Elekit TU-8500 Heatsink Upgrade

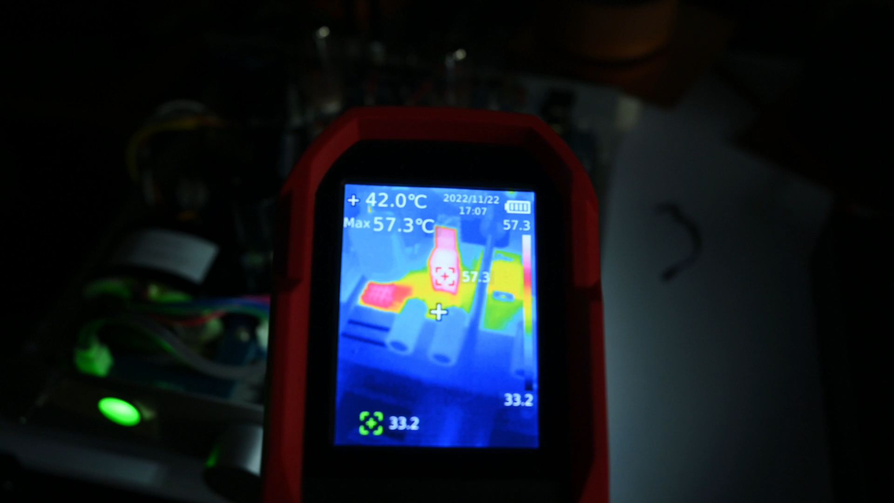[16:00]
On screen: spot 42.0°C, max 57.3°C
The white one, the whitest one, 57 is the resistor. And the rest are just simply red and yellow.
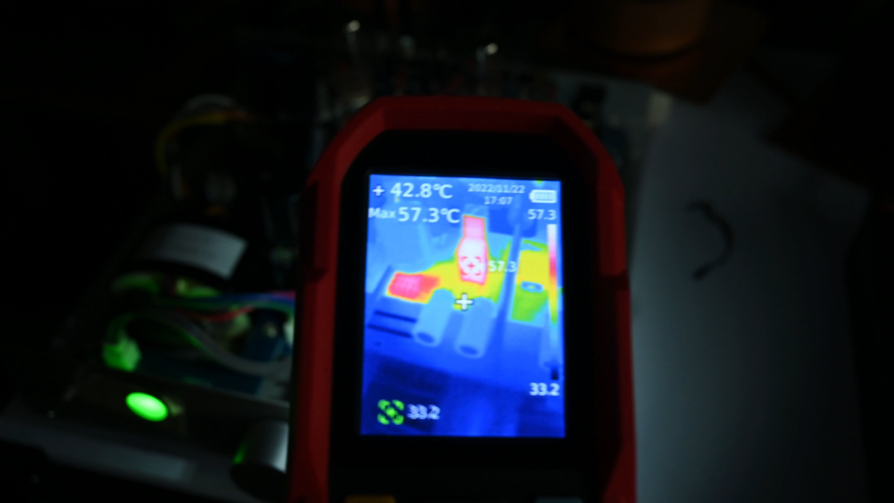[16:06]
On screen: spot 42.8°C, max 57.3°C
Means they're roughly, maybe we can see here, the yellow one in the cross about 43 degrees.
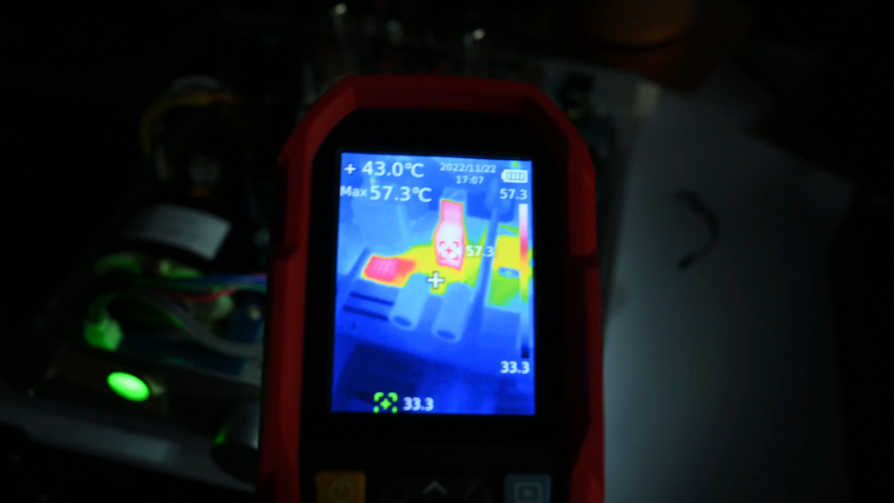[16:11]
On screen: spot 43.0°C, max 57.3°C
So we can see here, maybe let me boost the ISO a bit.
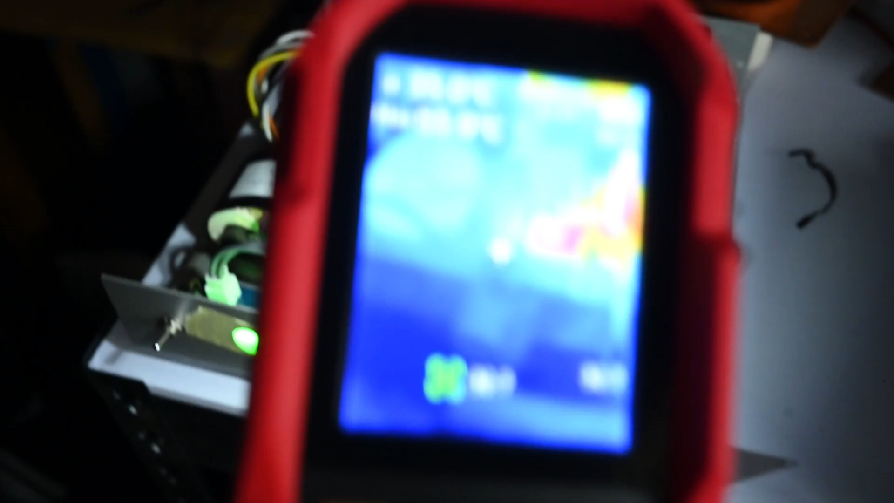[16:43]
And we can see the temperature now. Now, it's not so bad.
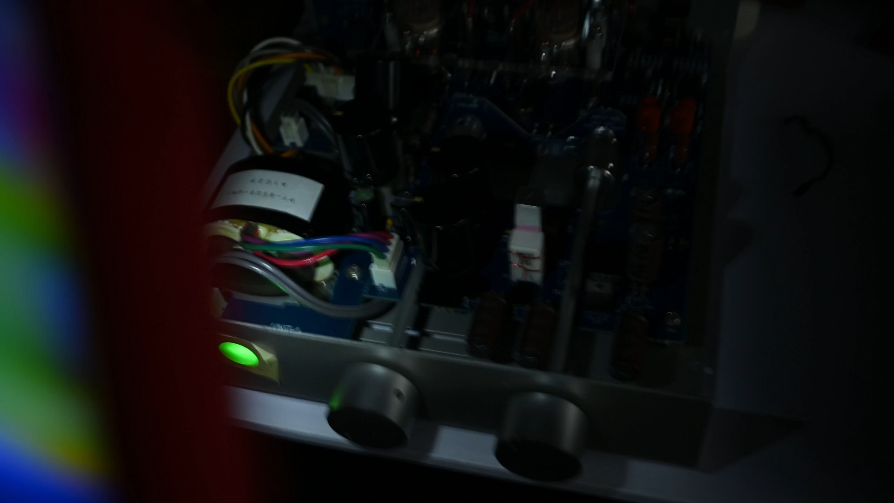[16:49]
Temperature now that big. About 50 degrees. 50 degrees is not bad.
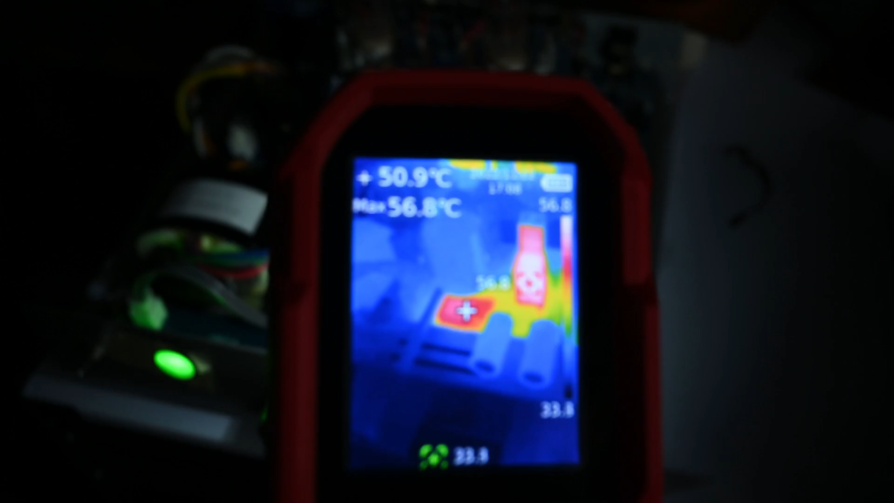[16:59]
On screen: spot 50.9°C, max 56.8°C
Let me see if I have some photo of the, of the diodes before I install the heatsink.
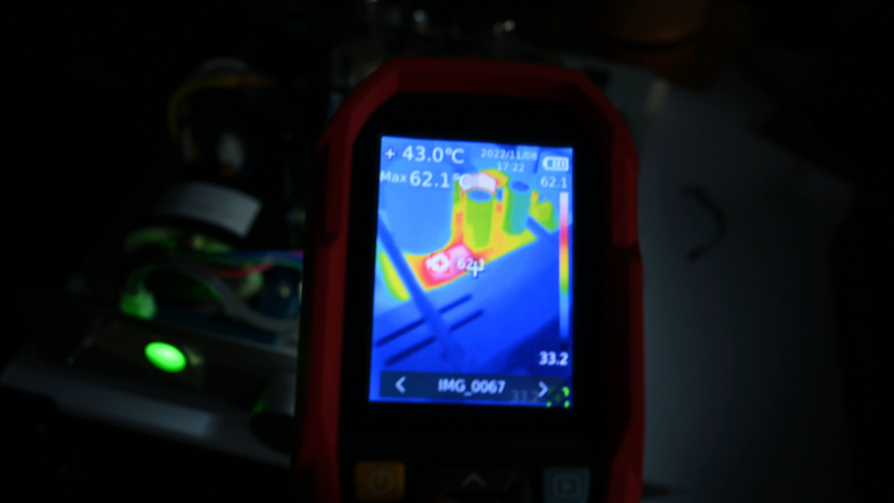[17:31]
On screen: spot 43.0°C, max 62.1°C
About 60 degrees. 60 degrees. This was when I did not install the heatsink.
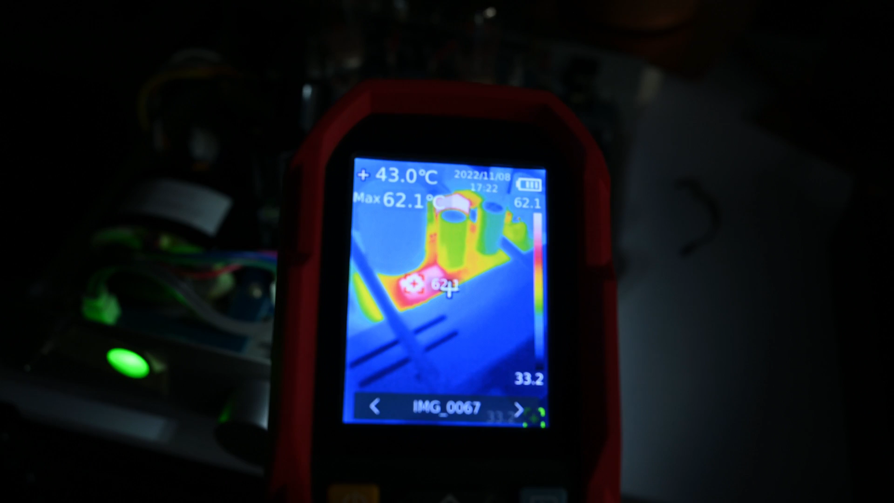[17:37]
On screen: spot 43.0°C, max 62.1°C
And now, in the real time, we see the temperature roughly staying at the 40, 50 degrees. 51 degrees. So that's about 10 centigrade Celsius improvement with the heatsink.
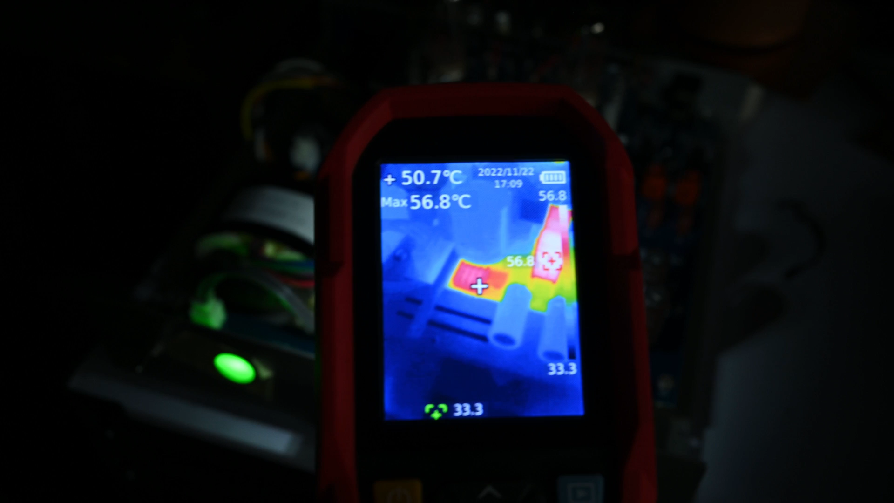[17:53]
On screen: spot 50.7°C, max 56.8°C
Not so bad, right? So overall, I'm quite happy with the improvement. We can see the temperature improve with the heatsink. So hope by the time I plug my E80cc, the temperature increase will not be that bad.